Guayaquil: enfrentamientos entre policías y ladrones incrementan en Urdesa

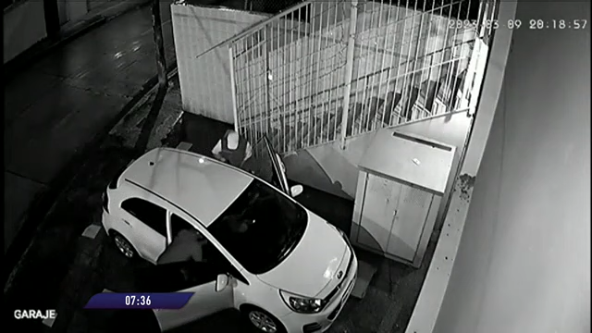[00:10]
El pasado viernes, por ejemplo, primero le sustrajeron a una señora que estaba en su carro sus pertenencias, tal como se observa en cámaras de seguridad, y pasaron desapercibidos. Luego, a las once y media de la noche, bajan de las escalinatas para continuar con lo suyo.